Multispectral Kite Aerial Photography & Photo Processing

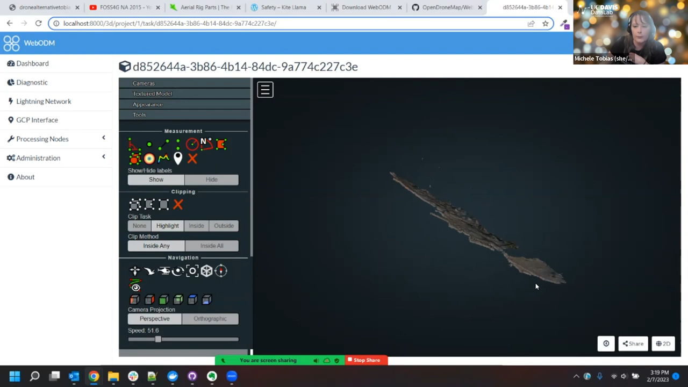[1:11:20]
spin it around in space. You can zoom in on it with the scroll wheel, and we can start to see the topography that it's built. Um, there's a fair amount of exaggeration in this,
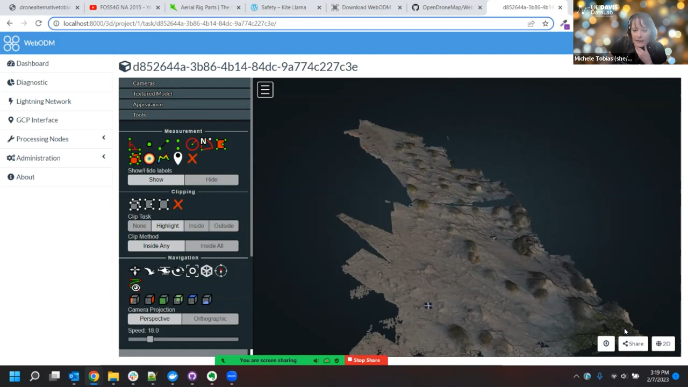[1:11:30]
um, result, but that's okay because, um, we want to be able to see the dunes, which are generally pretty subtle otherwise. Um, so we'll say like the,
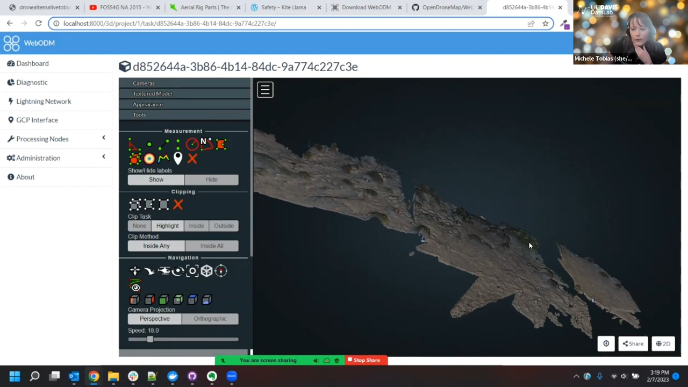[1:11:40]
this dune here when you're standing next to it is probably maybe chest height. These are not enormous. Um, and these little guys down here are like maybe, maybe ankle height. So they're, they're pretty short. Um, but you can kind of get a sense that, um, it was pretty successful in building a topographic model from the photos. Um, and so again, all, all the inputs that are going into this are consumer grade photographs taken from a balloon system, which is very similar to the kite system I showed you.
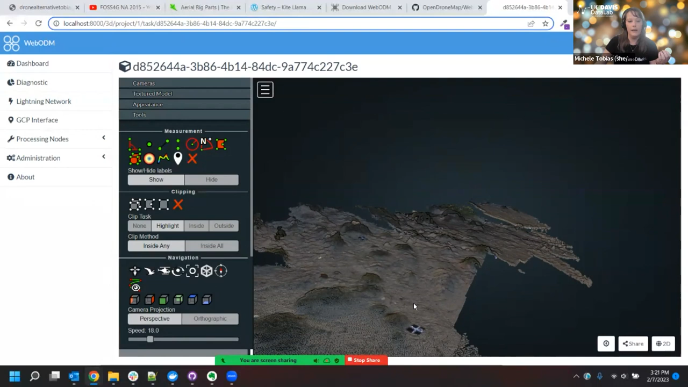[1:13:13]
And the, the structure that you're modeling tends to be more smooth than like a building or a car or something like that. Um, another way to get around some of that, if you really were interested in, in, um, building a model of something that was like a building. Um, is to take photos around the thing more. So one of the reasons why there's gaps in this model is because there wasn't, um, photos that overlapped here, um, very well, um, is my guess. And so it didn't actually get photos of the sides of things. Um, if the camera moved too quick, it would have skipped over that. Um, so you just want to make sure that you get good overlap in your photos. You actually want like 30 to 50% overlap, um, between your photos in order to get really good matches and to build a 3d model.
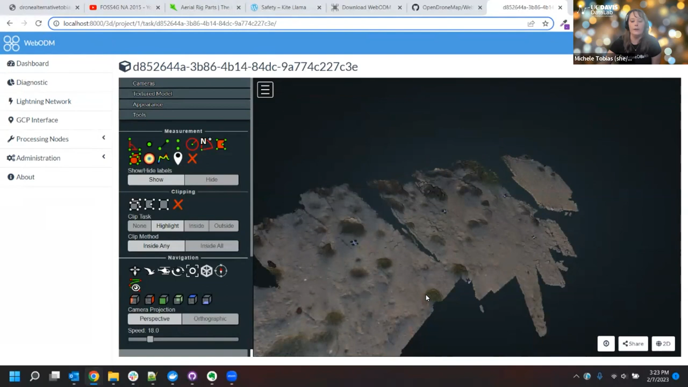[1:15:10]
Because if you want the kite to move, it's not like a drone where you tell the drone move here, move there, move here. Um, you actually have to walk with the kite and kind of drag it through the sky to get it. Where you want to go. So, um, you have to be able to walk in places to get to position the kite over what you want to, to have it take pictures of. Um, and not actually the kite. It's actually the camera housing needs to be over the thing you want to take pictures of. So you kind of have to guess. Um, it's a little, it's less precise than like drone flight planning just by nature of the, the tool itself.
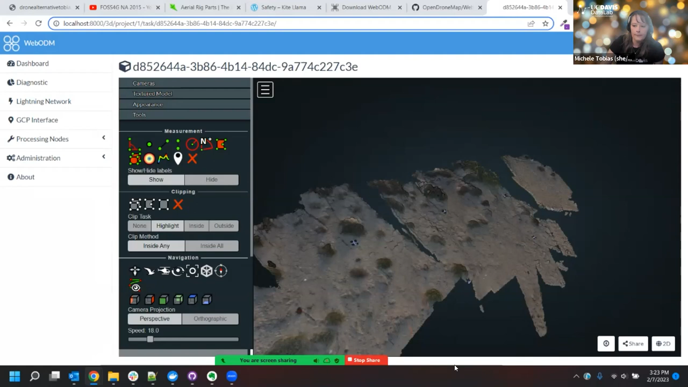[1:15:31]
Um, so yeah, so that's, that's the general process. I know this, like showing you the web ODM tool makes it all look super easy.